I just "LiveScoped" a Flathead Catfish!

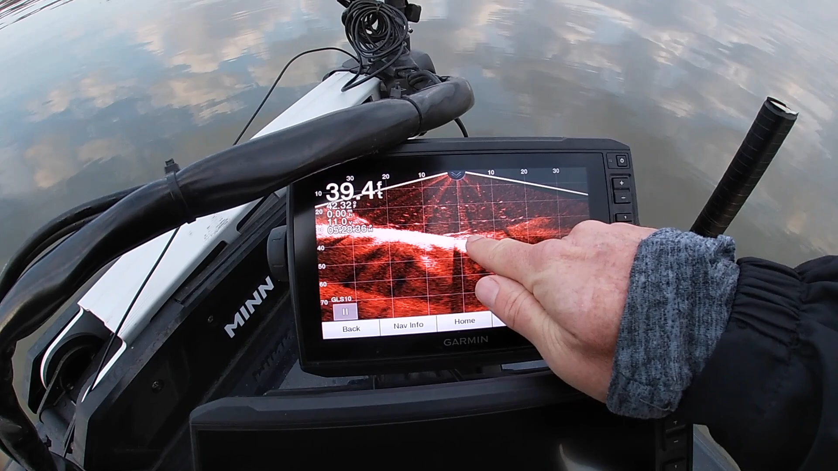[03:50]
On screen: depth 39.4 ft
but this fish was suspended above a brush pile and he came up out of there and ate it.
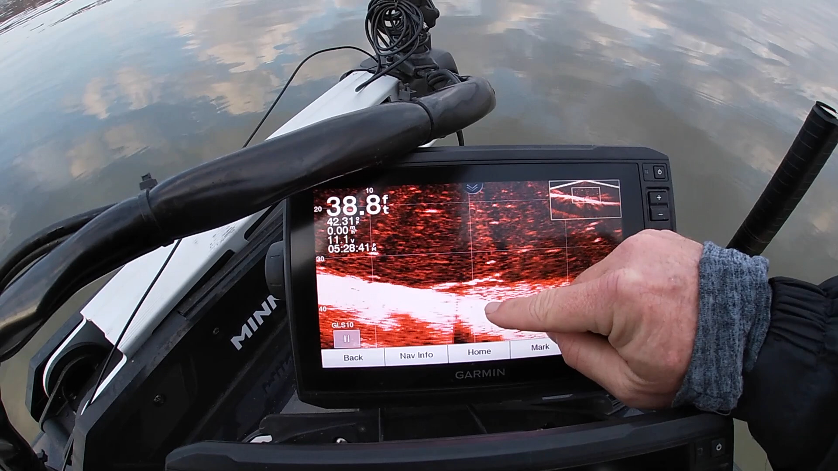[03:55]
On screen: depth 38.8 ft
And I know you saw me lift the rod up and move it because I saw this fish coming up, and I was just using that bait like a jig, but it's live natural bait.